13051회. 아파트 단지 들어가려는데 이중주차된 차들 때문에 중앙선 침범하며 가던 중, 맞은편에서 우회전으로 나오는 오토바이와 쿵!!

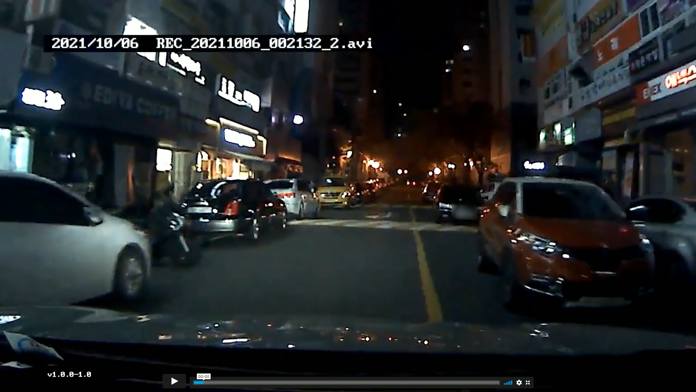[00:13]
이렇게 이렇게. 중간에서 넘어갈 수밖에 없어요. 나는 아파트로 들어가는 중입니다. 들어가던 중에 어떤 사고가 있었을까요? 저렇게 이중 주차하는데 밤에는 다 그렇게 한대요. 자, 쭉 가고 있다가 여기서...
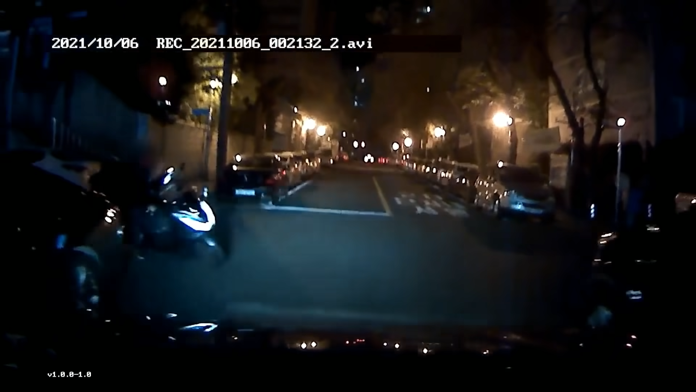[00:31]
으아~! 하하... 오토바이 들어오는 걸 보고 멈췄는데 오토바이 쑥 오면서 여기서 과정사에서 설렁 넘어가서 멈추...